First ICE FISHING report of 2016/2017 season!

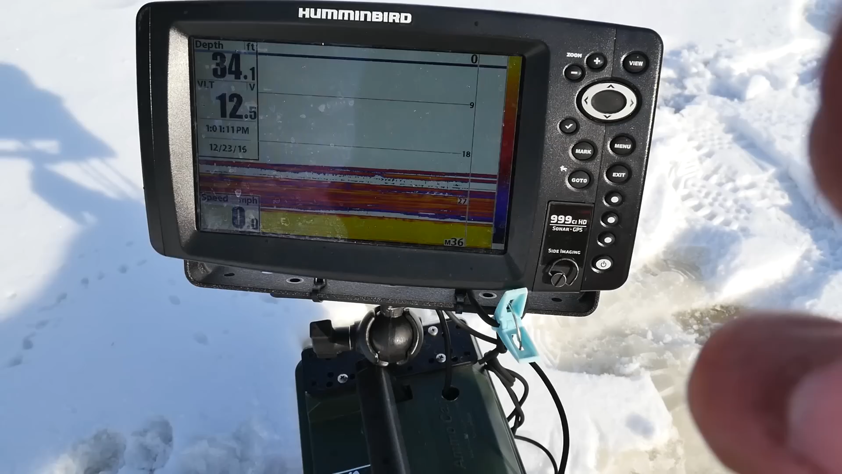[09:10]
On screen: depth 34.1 ft
My screen is full of fish. Here's my lure dropping. All right. Let's get that closer. Lure dropping.
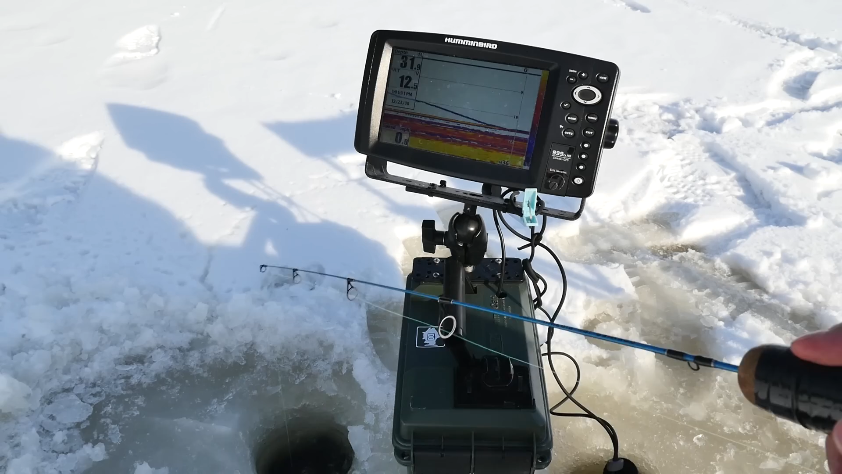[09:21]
Oh, there's a fish coming. Yes! There we go. It's a school of crappie down there right now. It's gonna be a crappie. Yep, it's another crappie. This guy's small. So at least that one. Okay, let's drop down. Oh, actually there's one right there. Oh, I already took it. Crud.
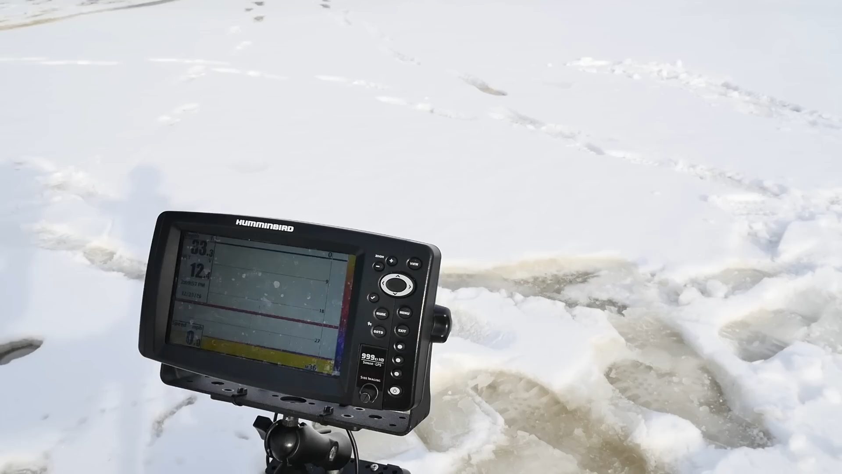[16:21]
And they're just smashing on lures like you saw earlier in the sonar footage. Looks like we're gonna have to move shortly because the school moved.